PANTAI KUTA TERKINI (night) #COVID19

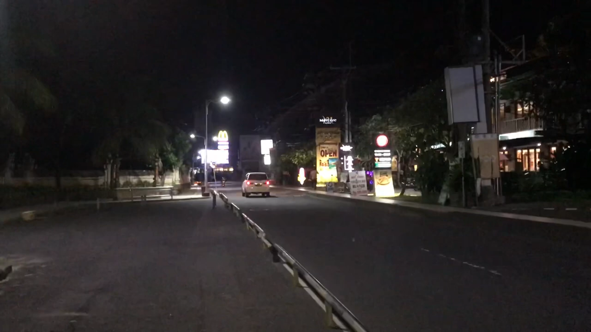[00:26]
itu sepi banget ke bahan Dan udah gak begitu tampak orang-orang berolahraga disini
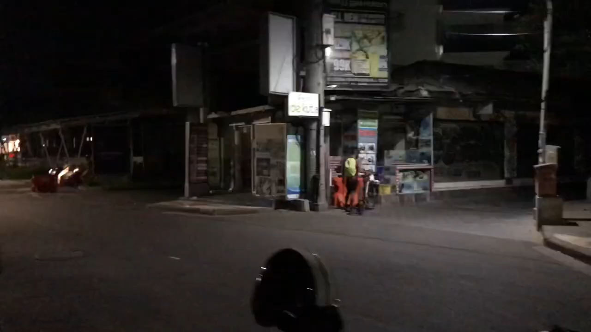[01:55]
Sekarang kita udah di kawasan Beachwalk